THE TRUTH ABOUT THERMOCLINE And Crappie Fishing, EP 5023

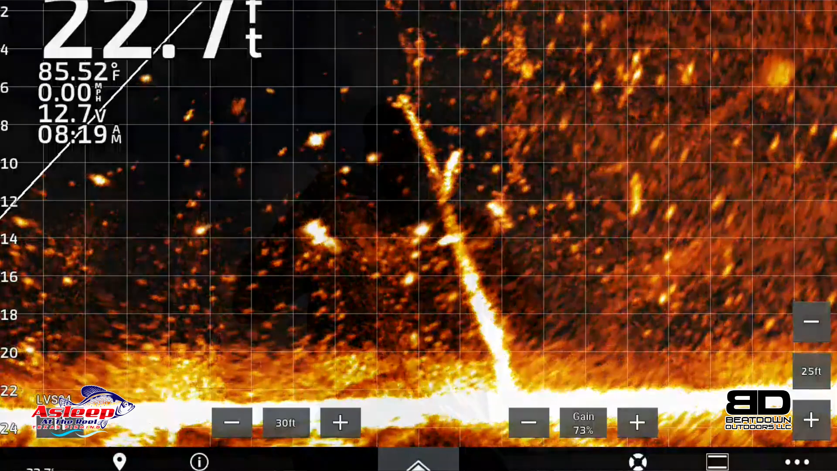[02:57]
On screen: water 85.52°F, speed 0.00 mph
live scope exactly where that thermocline is coming into so the way it works thermocline and take this lake and divide up in a three it's really a few more but the main three are the other thing so
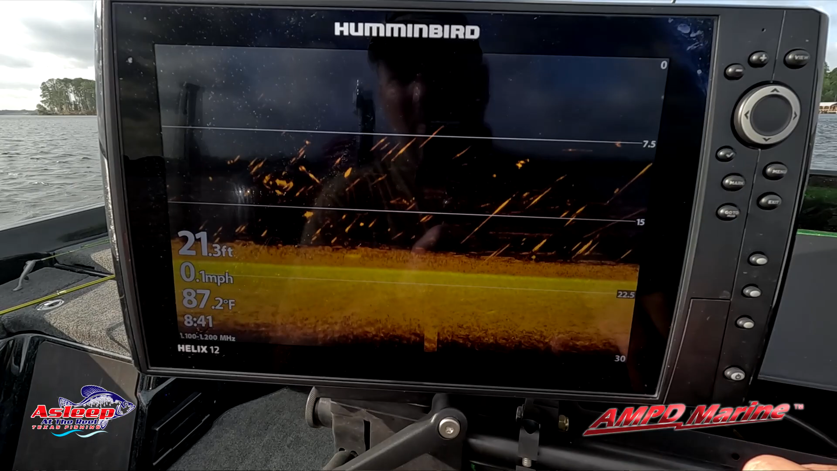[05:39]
On screen: depth 21.3 ft, water 87.2°F, speed 0.1 mph
right guys this so this is the down scan view of what we're just looking out there so this is your good water this is your bottom and right there is your thermocline now you can if you look at it real real closely and as you probably not gonna see it there there's a small thin line at the very bottom between the
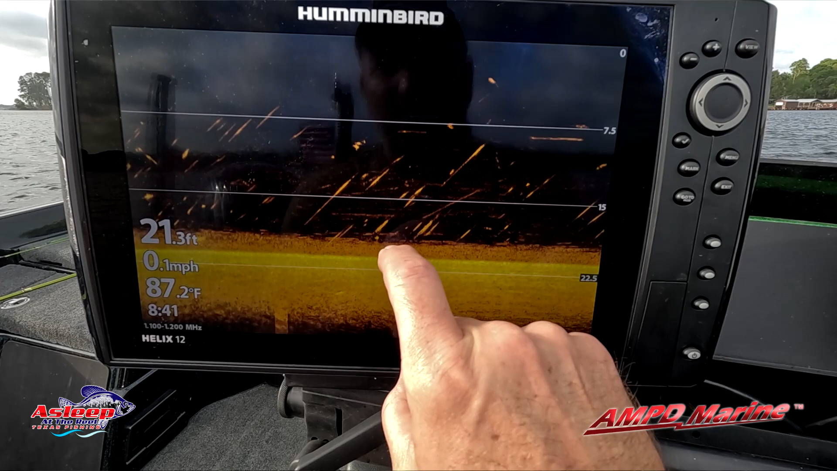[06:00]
On screen: depth 21.3 ft, water 87.2°F, speed 0.1 mph
thermocline and the bottom that is what's considered the dead zone
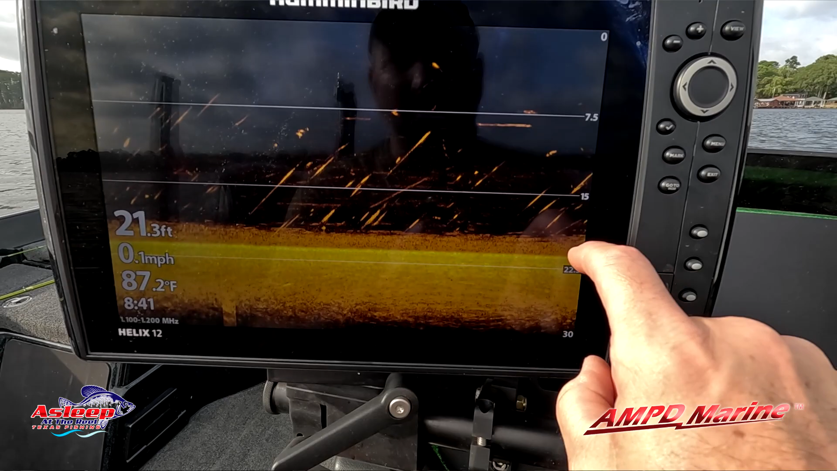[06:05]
On screen: depth 21.3 ft, water 87.2°F, speed 0.1 mph
that third layer where the water is just hardly any oxygen in it so that's how
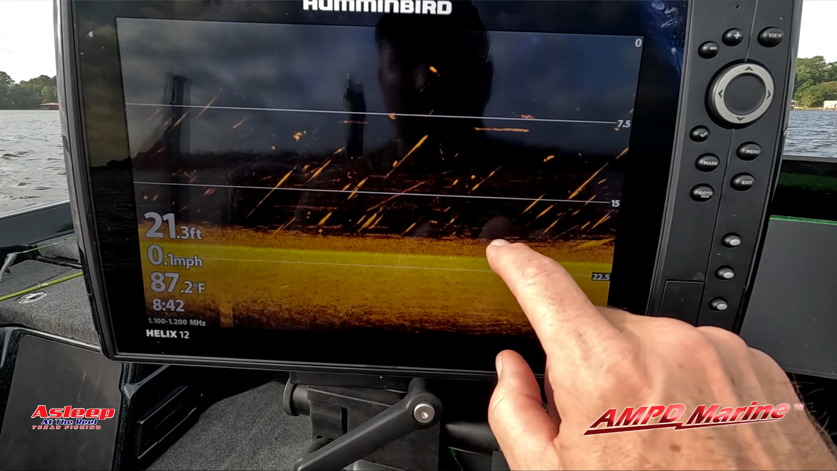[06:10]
On screen: depth 21.3 ft, water 87.2°F, speed 0.1 mph
you can see it it looks it looks like fog looks like cloud the problem is it's just a it's kind of like oil and you got water on top they're just not mixing right now let's
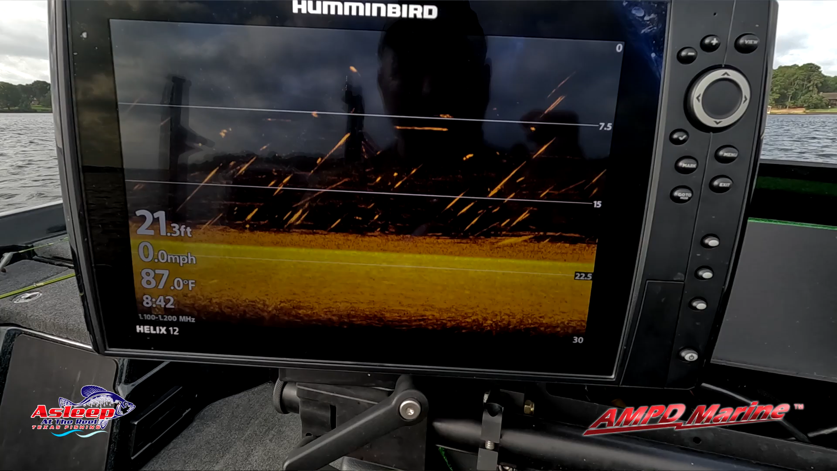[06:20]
On screen: depth 21.3 ft, water 87.0°F, speed 0.0 mph
go find a better place so let's go find a better
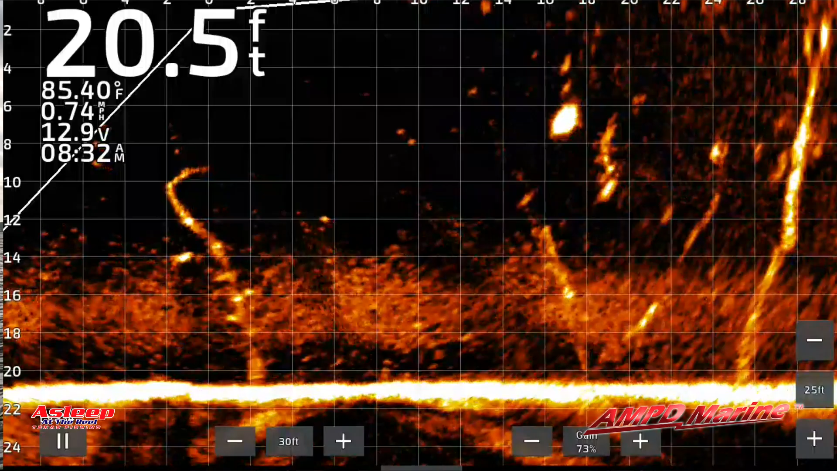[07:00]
On screen: depth 20.5 ft, water 85.40°F, speed 0.74 mph
you just see them kind of balled up I think I have some video from last week where I can show you that as well but that's the biggest thing guys thermocline so basically what it what it winds up being it makes a bunch of your water unusable so at this point in time in
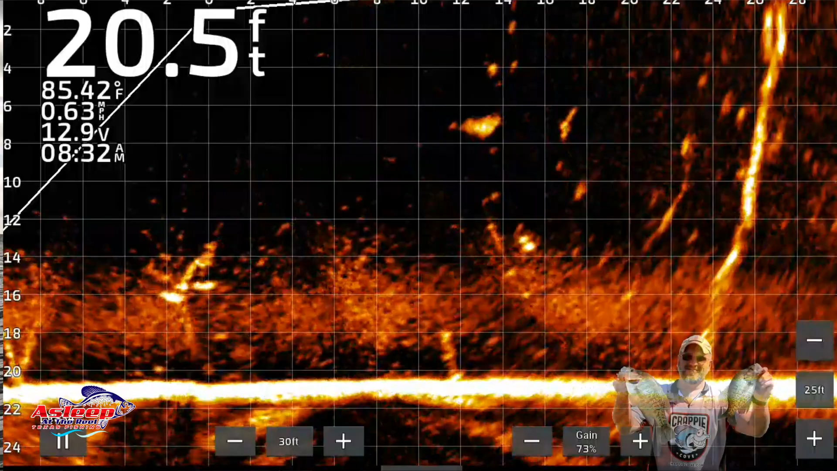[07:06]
On screen: depth 20.5 ft, water 85.42°F, speed 0.63 mph
here I'm 11 foot and I don't think we can see to me so I don't see a very
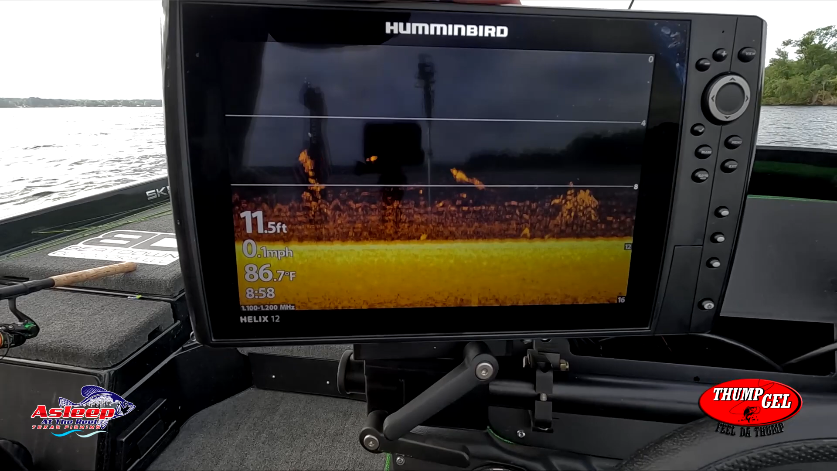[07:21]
On screen: depth 11.5 ft, water 86.7°F, speed 0.1 mph
like it's 11 foot deep so there's your oh
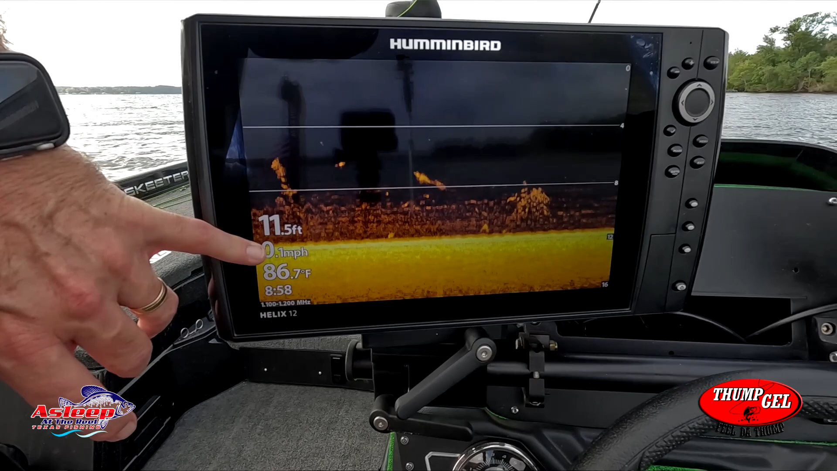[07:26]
On screen: water 86.7°F
yeah there we go so it's 11 foot dear 12 foot deep there's your bottom
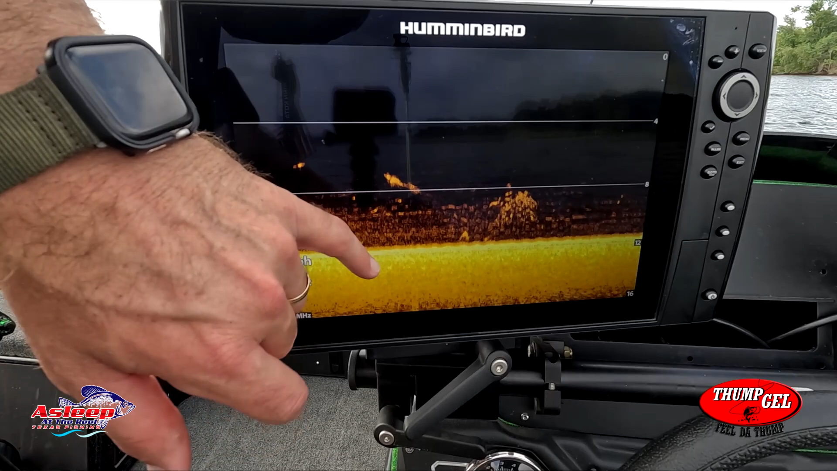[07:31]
and your thermocline stands up to about right there about eight foot so you zoom
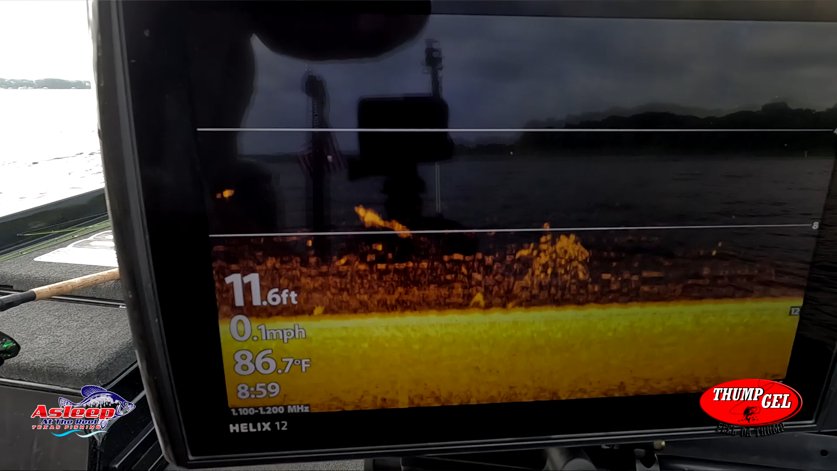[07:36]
On screen: depth 11.6 ft, water 86.7°F, speed 0.1 mph
in a little bit I can hold it do it right there and do it on the computer but that kind of show you the thermocline different areas so something very good to look at